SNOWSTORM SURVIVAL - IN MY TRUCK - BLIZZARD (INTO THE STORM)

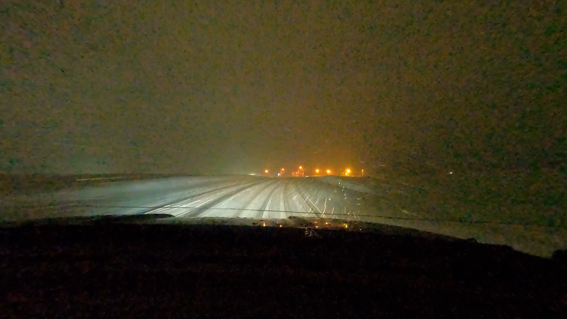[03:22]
i'm just pushing through it trying to get to this next gas station and then i'm going to call it because this this is looking pretty bad let me slow down and it's funny because i have to slow down like 20 car lengths before the red light so that way i could i don't slide all the way through it
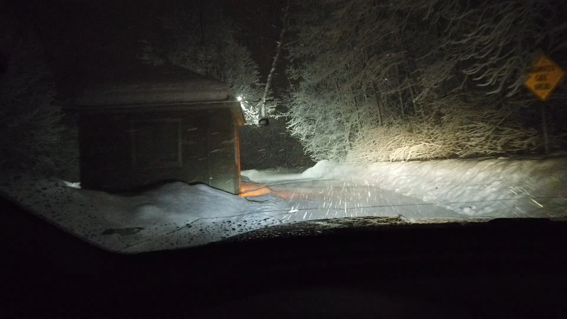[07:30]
that's what i was talking about it got icy there that's what i was trying to avoid if it was a straight road i would have stayed all right let me see if i can find a gas station now nearby i just made it back from the gas